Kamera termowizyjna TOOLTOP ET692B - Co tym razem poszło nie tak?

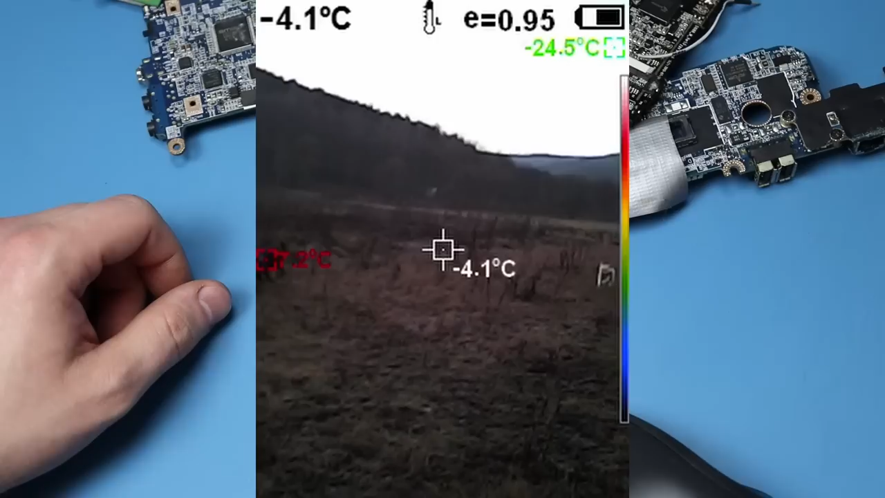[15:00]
On screen: spot -4.1°C
Myślę, że w odległości do 100 metrów jesteśmy w stanie coś zobaczyć, nawet po ciemku oczywiście. Oprócz tego możemy sobie na przykład skontrolować hamulce w samochodzie, czy wszystkie nagrzewają się równomiernie,
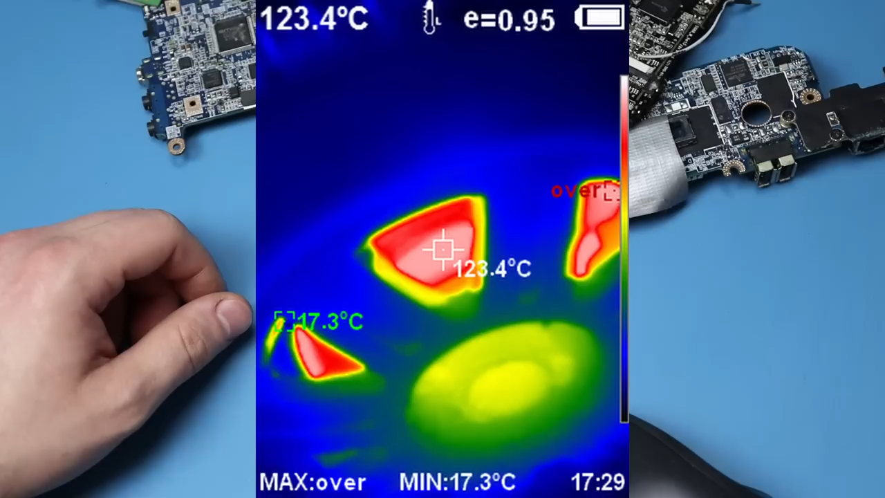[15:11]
On screen: spot 123.4°C, min 17.3°C
jeżeli z której strony będzie się zdecydowanie mocniej nagrzewał, no to wiadomo, że tam jest jakaś usterka. Być może klocki się nie cofają, lub zacisk jest zapieczony.
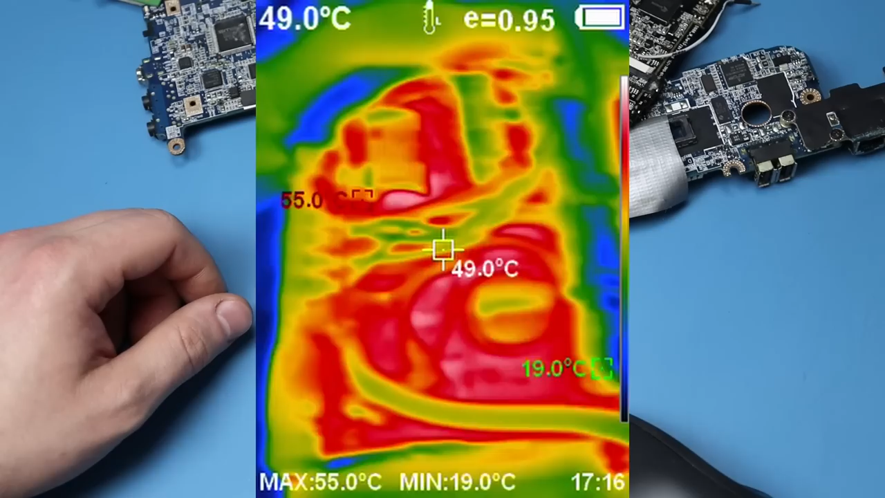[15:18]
On screen: spot 49.0°C, max 55.0°C, min 19.0°C
Także bez dotykania samochodu praktycznie rękami możemy już coś ocenić.
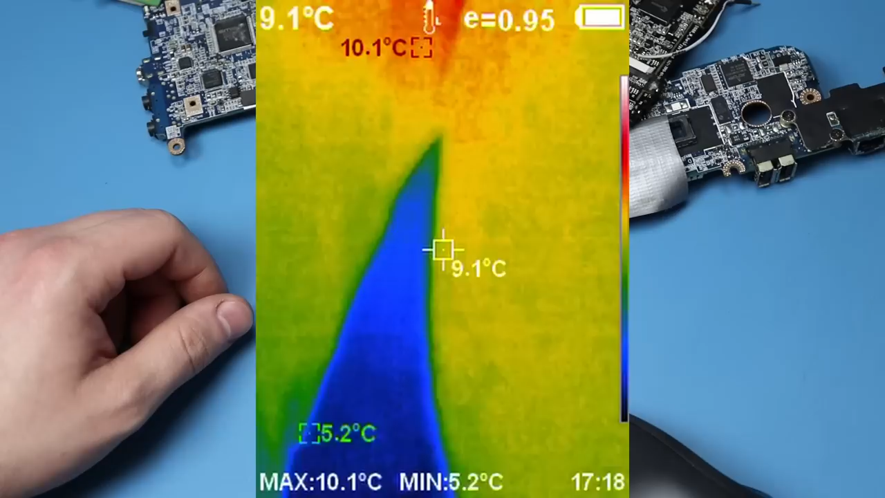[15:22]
On screen: spot 9.1°C, max 10.1°C, min 5.2°C
Tutaj o dziwo udało mi się wykryć na żywo spadającą kroplę płynu chłodzącego. Usterka jest oczywiście już mi wcześniej znana, ale udało mi się to fajnie zarejestrować. Generalnie taki sprzed ma bardzo wiele zastosowań.
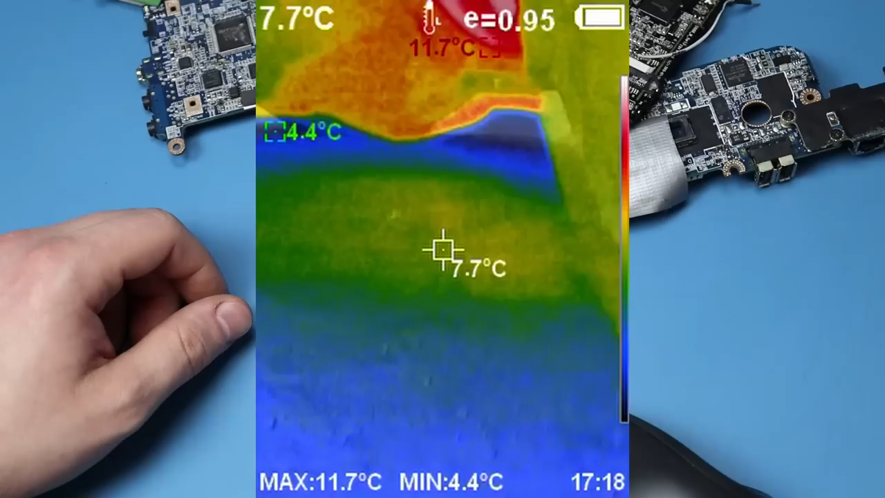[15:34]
On screen: spot 7.7°C, max 11.7°C, min 4.4°C
Co sobie wymyślimy, jeżeli ma to związek z rejestracją temperatury, to w takich zastosowaniach taka kamerka na pewno nam pomoże.